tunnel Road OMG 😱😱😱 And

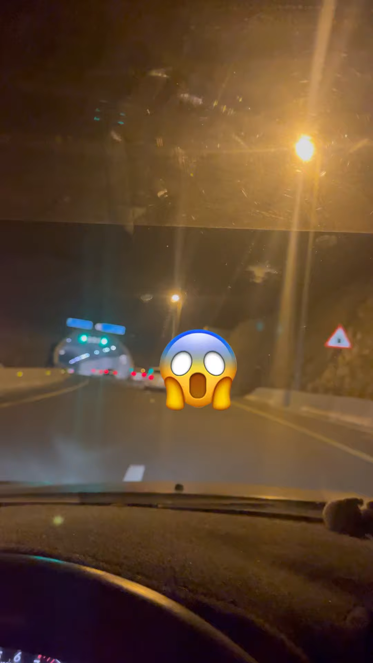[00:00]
গুহার ভিতরে যাবো, গুহার ভিতরে, গুহার ভিতরে টেনেলটা ঢুকবো এখন। ইটস ভেরি নাইস প্লেস।
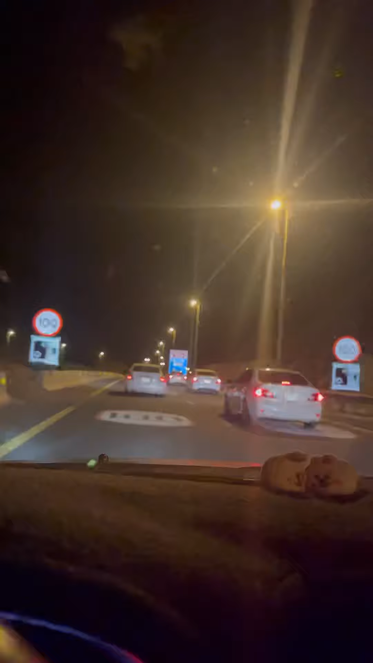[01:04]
আবারও আরেকটা গুহার ভিতর ঢুকবো, এটা হলো উঁচা গুহা, উঁচা উঁচা উঁচা অনেক উঁচা। লাইটিংটা অনেক সুন্দর, এটা লাইটিংটা অনেক জোস, চমৎকার
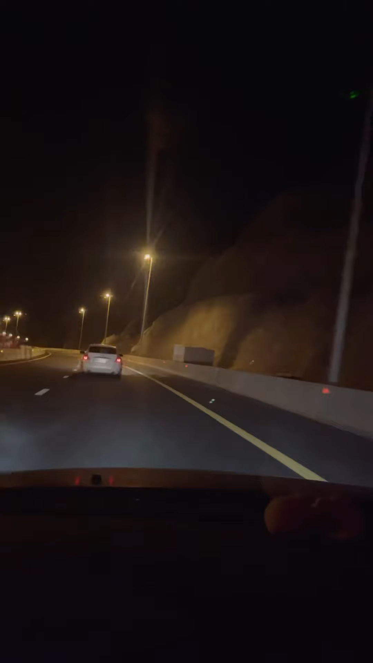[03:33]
ফোর গুহা, গুহার মধ্যে যাচ্ছি আমরা, নাম্বার ফোর।
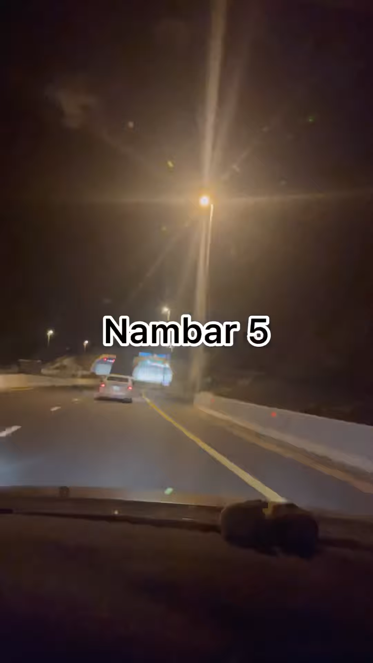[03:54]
সামনেটা হলো নাম্বার ফাইভ, গুহা নাম্বার ফাইভ। এটা অনেকটা আঁকা পাকা,